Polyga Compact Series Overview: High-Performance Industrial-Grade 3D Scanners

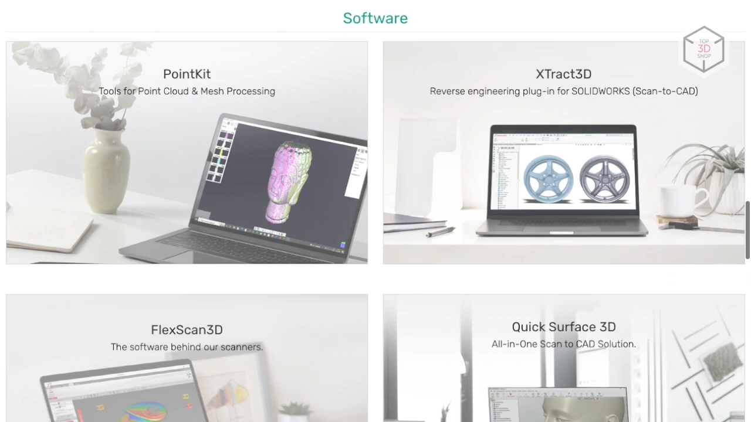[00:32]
The devices are based on structured light technology powered by LEDs.
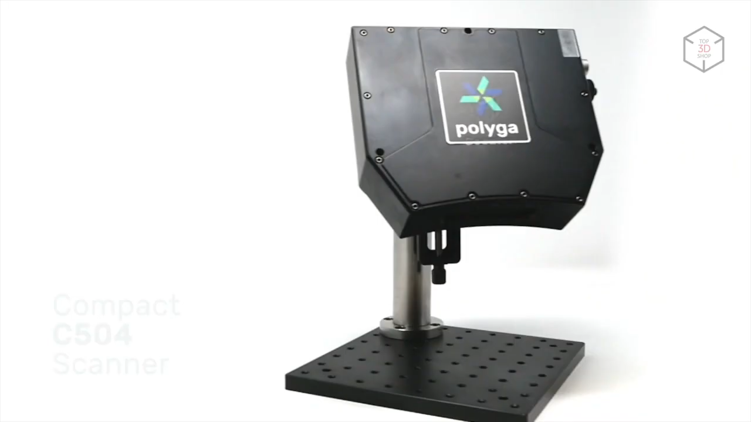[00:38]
The maximum field of view of the C504 model is 15 by 13 centimeters,
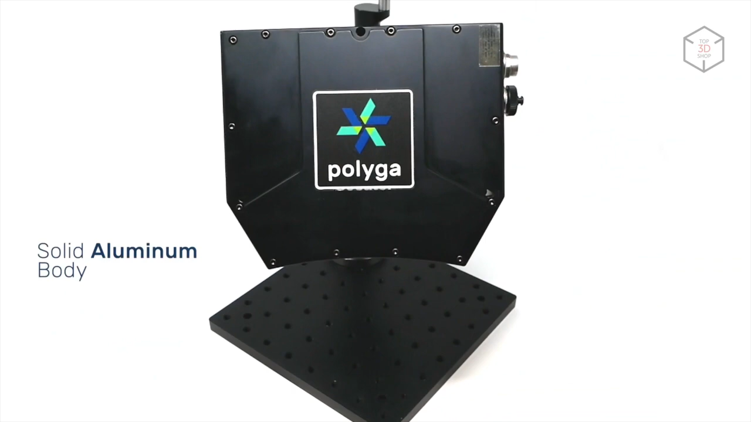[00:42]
with an accuracy of up to 6 microns. The device is designed for digitizing objects ranging in size from 5 millimeters to 3 centimeters.
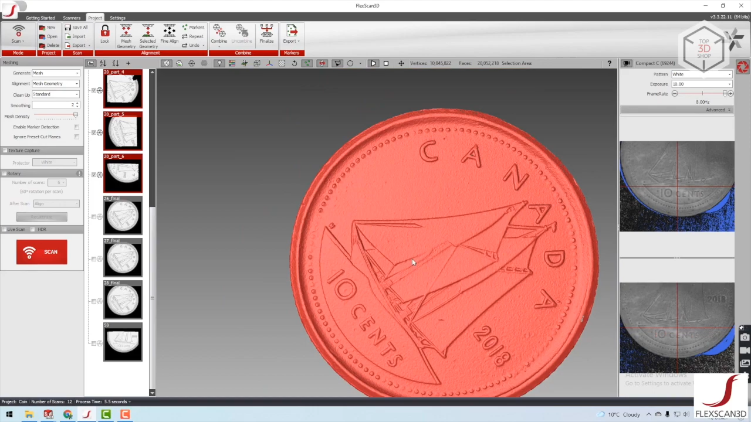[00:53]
For example, such small parts as screws, bolts, coins, seeds, etc.
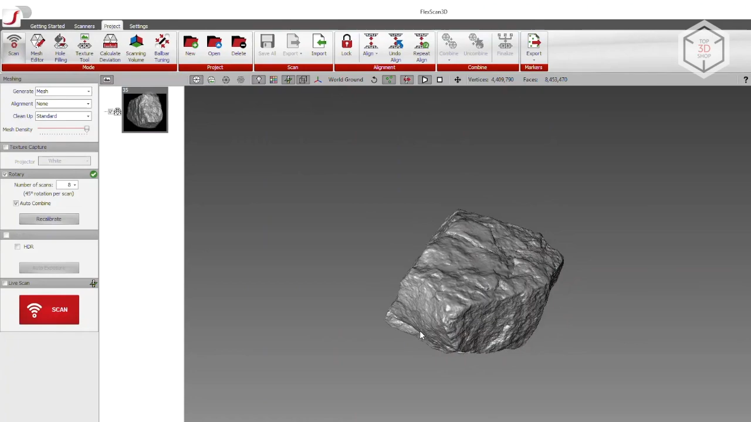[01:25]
With a maximum scanning area of 154 by 100 centimeters, the device can be used to digitize objects ranging in size from 5 to 30 centimeters,